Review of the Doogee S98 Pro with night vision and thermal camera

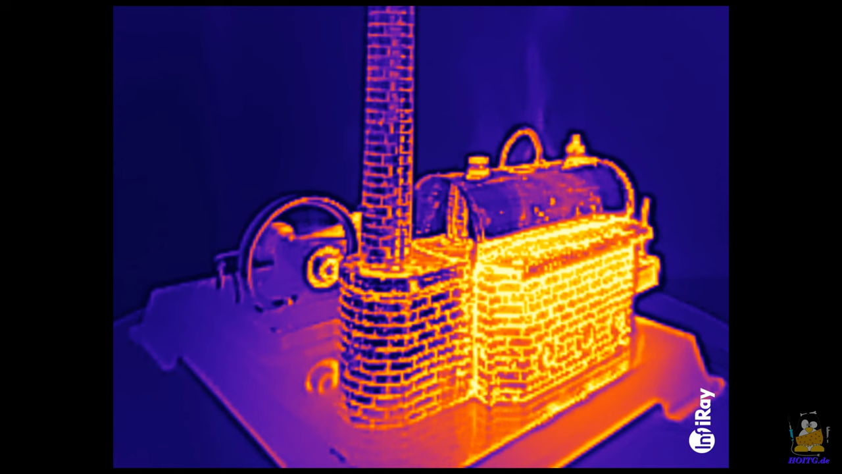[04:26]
switching to camera number three brings back color but no real colors it is a thermal imaging camera that records temperature values
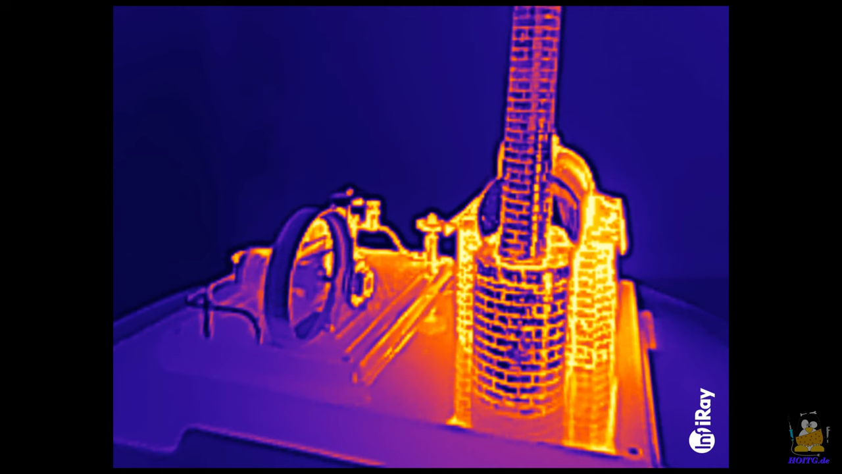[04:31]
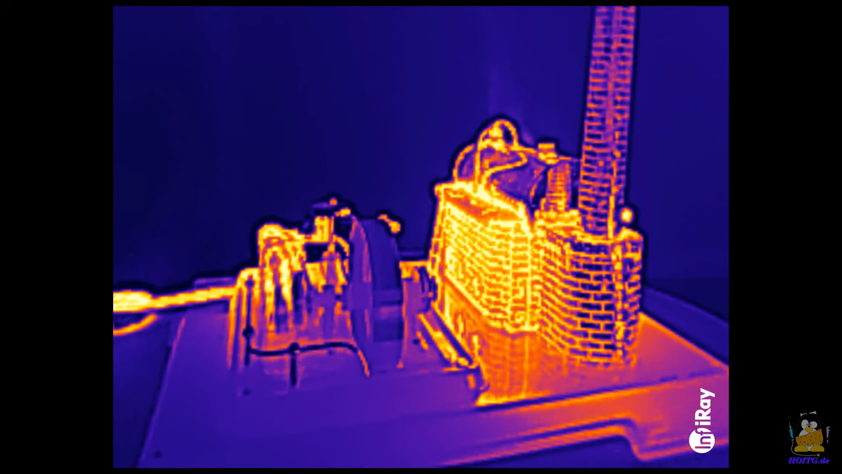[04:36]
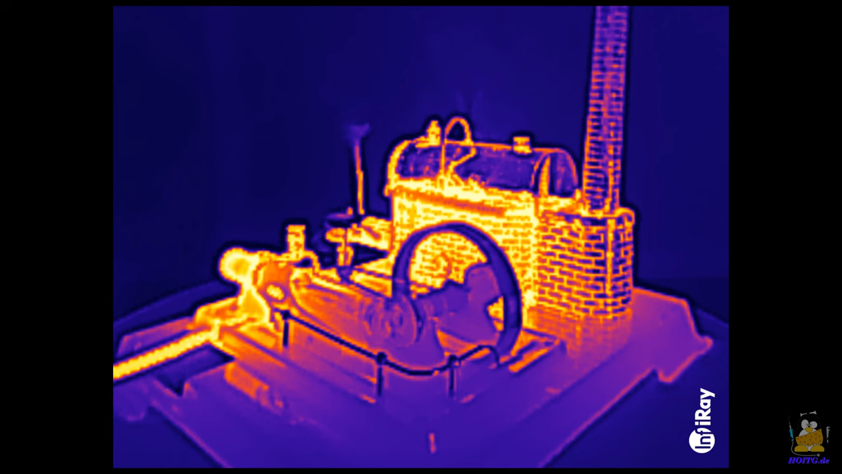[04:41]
the hot areas of the steam engine emit lots of thermal radiation making them bright light sources for this camera